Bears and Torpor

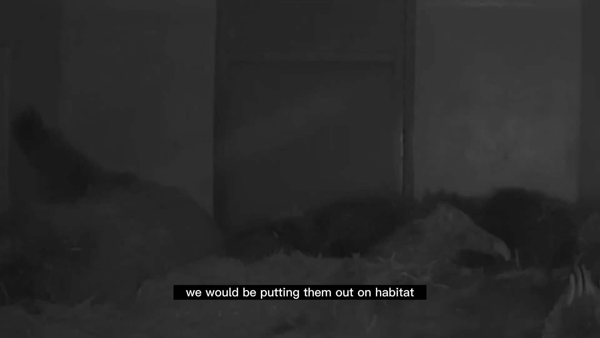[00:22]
We would be putting them out on habitat for people to see, but they'd be sleeping, of course.
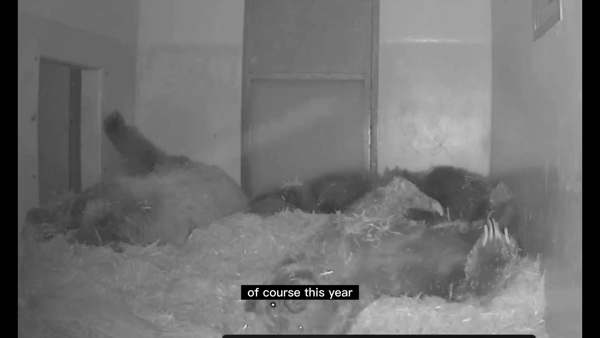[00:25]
This year, we're just letting them kind of do their thing, and it's kind of like what they would do in the wild. They're just sleeping a lot, eating a little bit, getting up every once in a while, but mostly sleeping.
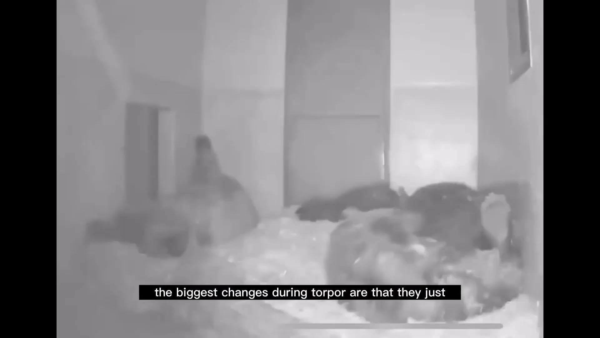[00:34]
The biggest changes during torpor are that they just, their whole body basically slows down. They eat less.
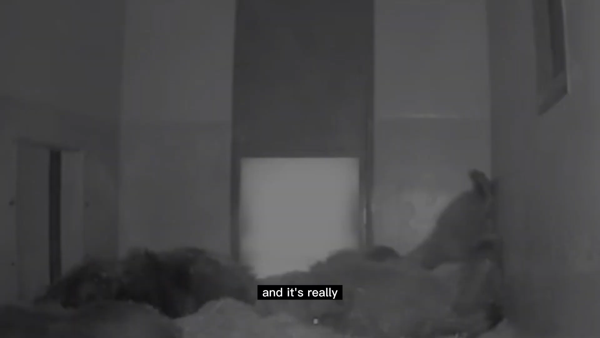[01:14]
It's really, it's just them slowing down and just eating a little bit here and there and just relaxing